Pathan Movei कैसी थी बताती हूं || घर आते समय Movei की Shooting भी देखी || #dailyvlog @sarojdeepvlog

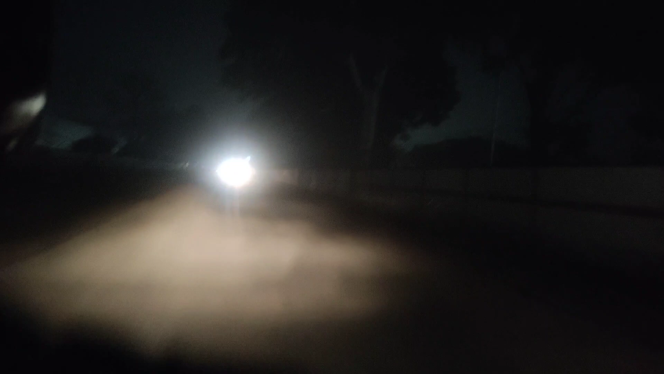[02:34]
भयंकर यार कोहरा इतना भयंकर लगा है ना, ये देखो मतलब दिखाई नहीं दे रहे हैं आगे गाड़ियां। अभी यहाँ से थोड़ा थोड़ा साफ हो चुका है।